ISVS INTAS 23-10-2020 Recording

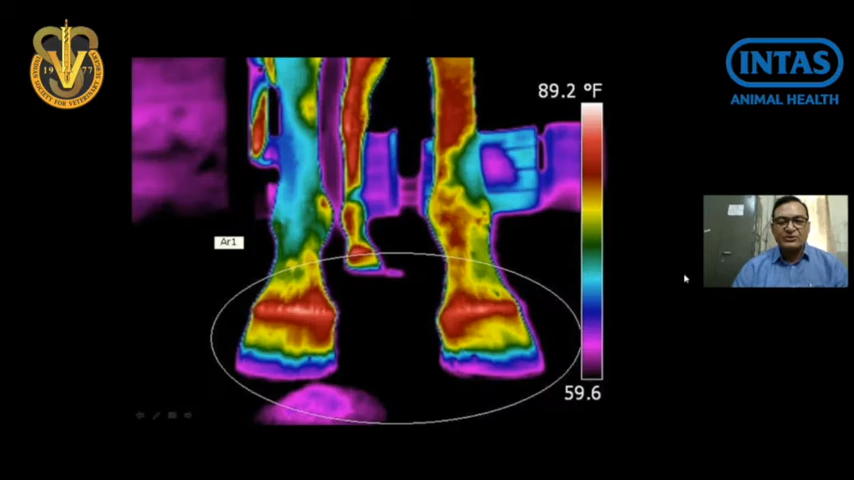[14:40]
On screen: scale top 89.2°F
and you can detect, you can do the thermal scan. And we just detect the pinpoint high inflammation area.